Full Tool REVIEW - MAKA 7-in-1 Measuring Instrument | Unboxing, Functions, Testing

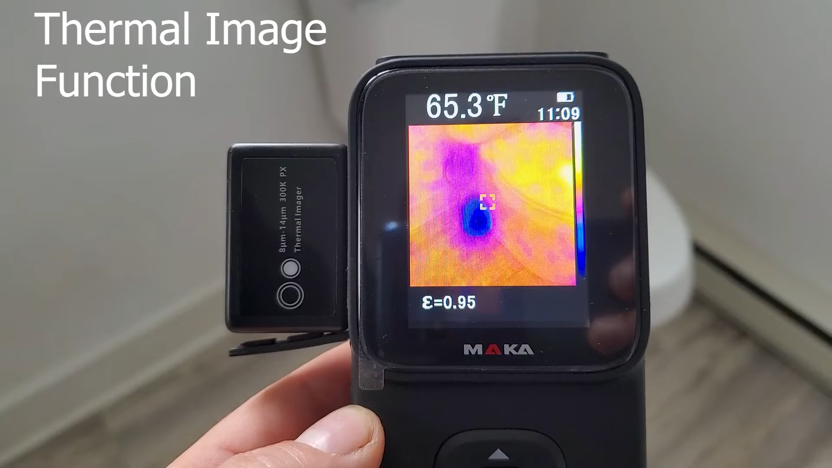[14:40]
On screen: spot 65.3°F
camera i think that's probably one of my favorite features of this device here and i just went ahead and showed you the moisture meter and sprayed a little little wet water behind the toilet there
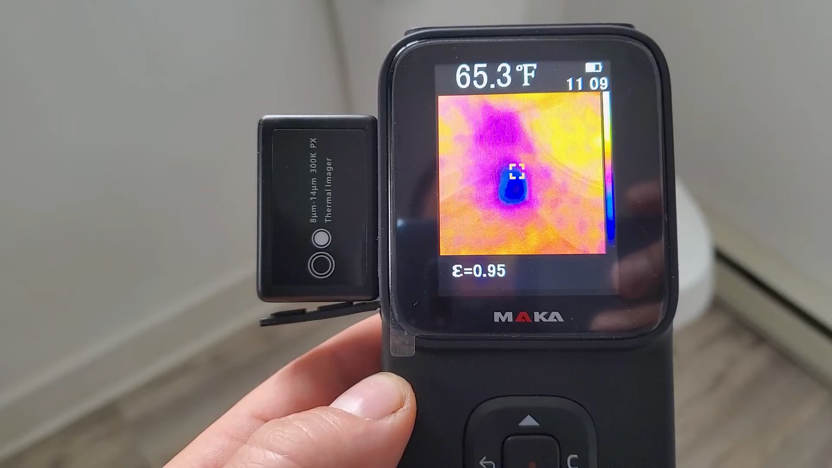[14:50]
On screen: spot 65.3°F
and if you're using this uh this tool for uh kind of inspections and
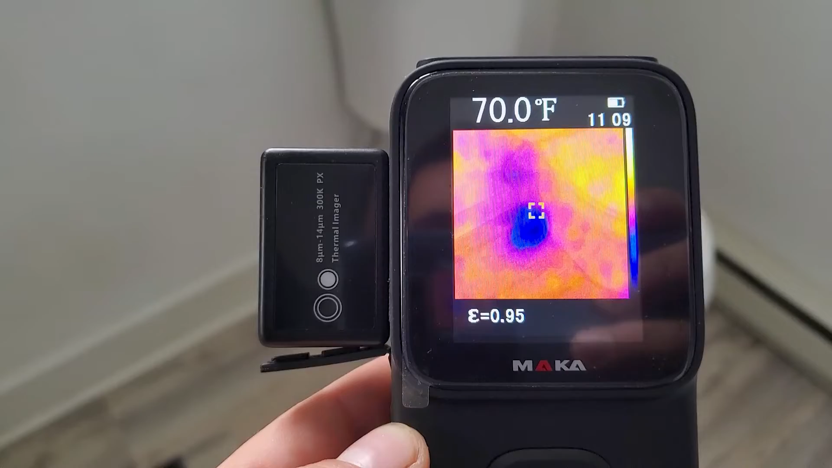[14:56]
On screen: spot 70.0°F
you know some uh moisture behind the toilet this is kind of what it looked like like a nice
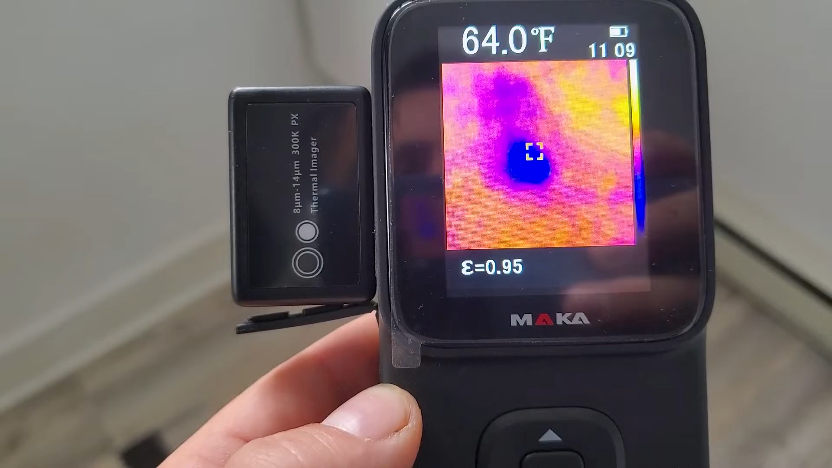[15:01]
On screen: spot 64.0°F
cold spot which is uh indicator of water uh behind the toilet there so then you probably know
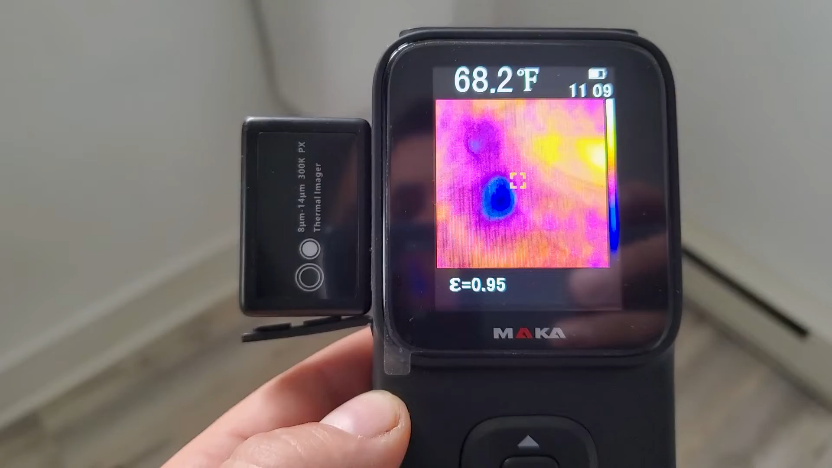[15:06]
On screen: spot 68.2°F
that you have a leak there behind the toilet so that's
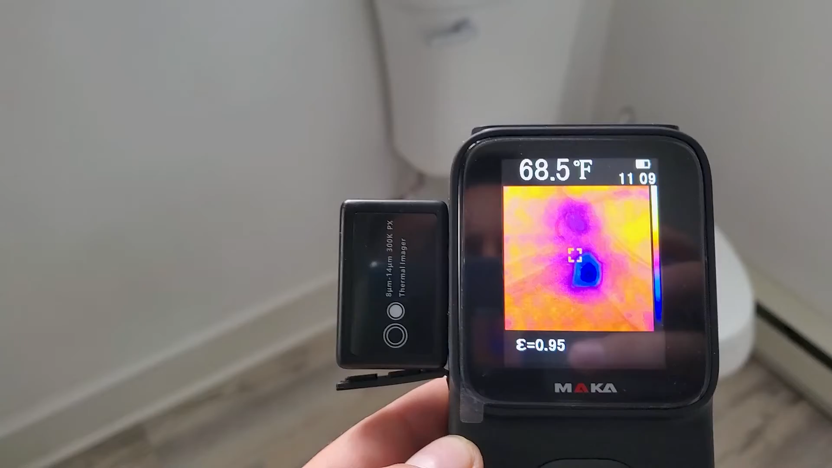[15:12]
On screen: spot 68.5°F
what that would look like uh let's go and try it out on a few other things
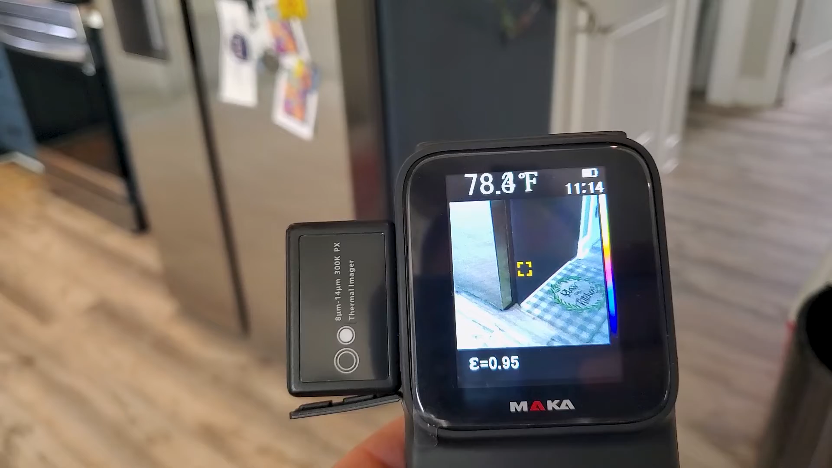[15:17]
so let's just look at my fridge and just another way to kind of test it out you can turn
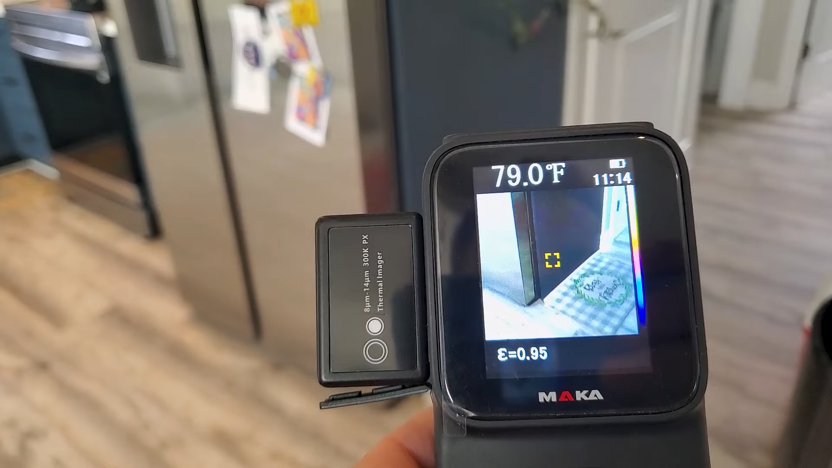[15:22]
On screen: spot 79.0°F
the thermal imaging off so you just have a picture and you can kind of scroll down and go through the different heat settings so uh a lot of heat coming out of the fridge
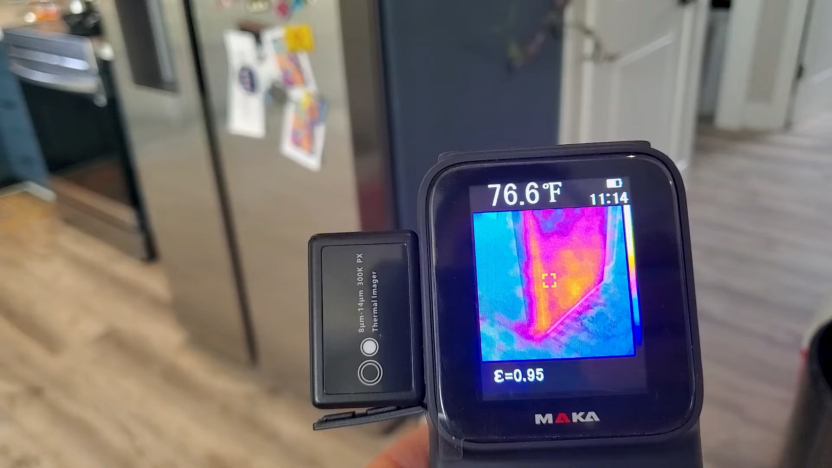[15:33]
On screen: spot 76.6°F
right there and then you can kind of adjust a little bit more so you have more of the image in the back so you can see what you're looking at there
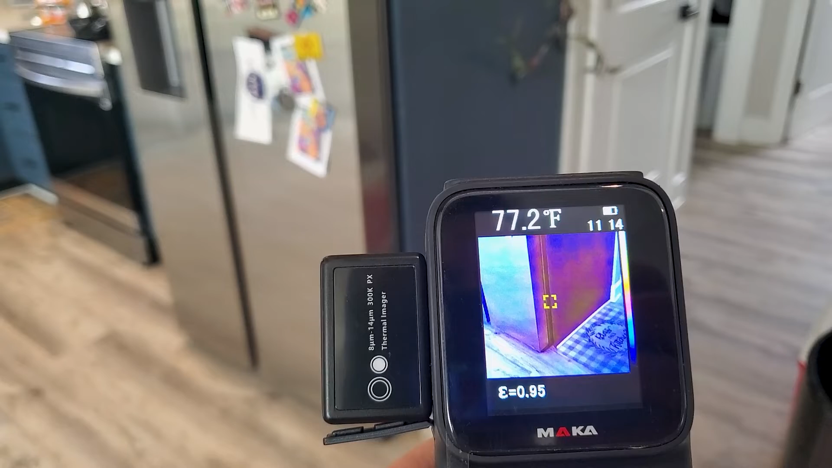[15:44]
On screen: spot 77.2°F
and yeah just going through all the uh all the heat levels there